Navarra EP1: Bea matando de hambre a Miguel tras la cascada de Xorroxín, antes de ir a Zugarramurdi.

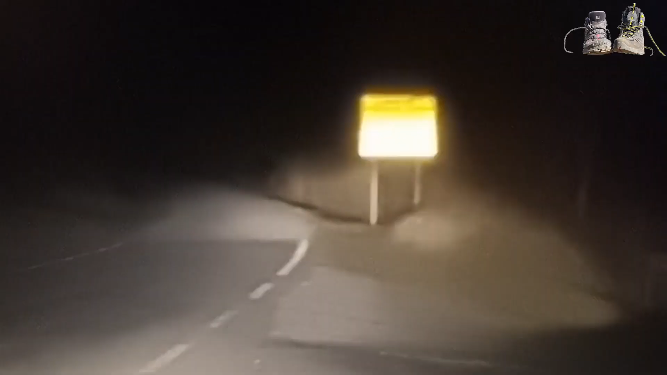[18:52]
No se ve, pero pone como que firme en mal estado, por lo cual no debemos ir. Volver por donde hemos venido, había un camino que ponía Zugarra Muerte, pero una carretera así estrecha. No me voy a arriesgar, no nos la vamos a jugar.
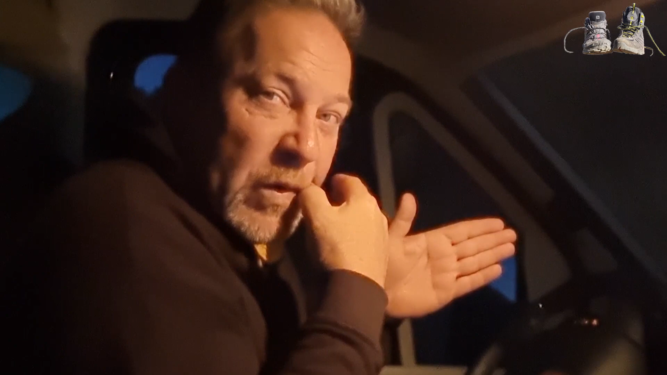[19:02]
Entonces, ya está, vamos por donde hemos venido hasta otra vez el mirador y desde ahí ya cogemos la carretera que eso es, esa que va así.
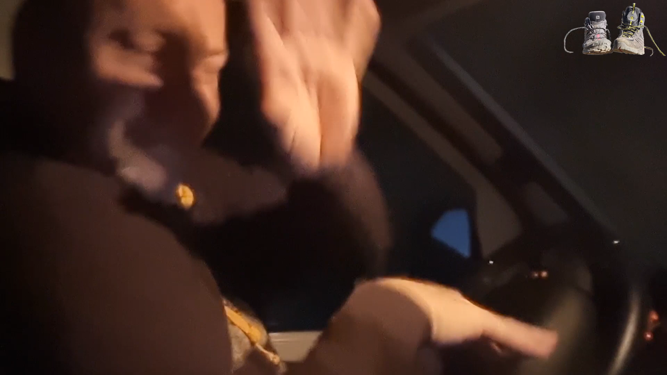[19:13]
Olé. Esta es la carretera que vamos ahora, por la noche, aquí. Si nos encontráramos algún coche, pues tendríamos que escuchar.
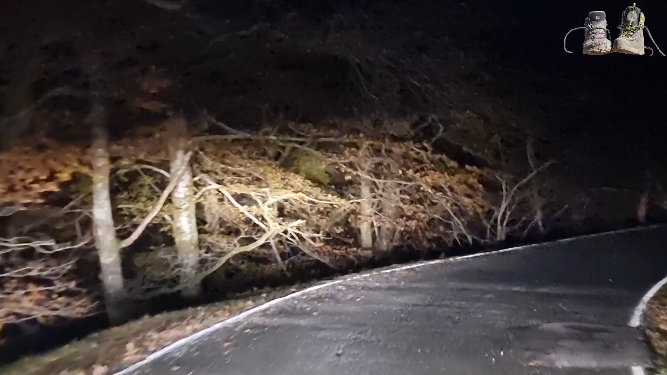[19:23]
No. Tendríamos que escuchar a Miguel, ya la hemos liado. O vamos a morir, o... De esta no salimos. De esta no salimos, o en vez de ánimo, ¿sabes? Entonces, bueno. Ánimo, cariño, que solamente hay un barranco aquí a la izquierda.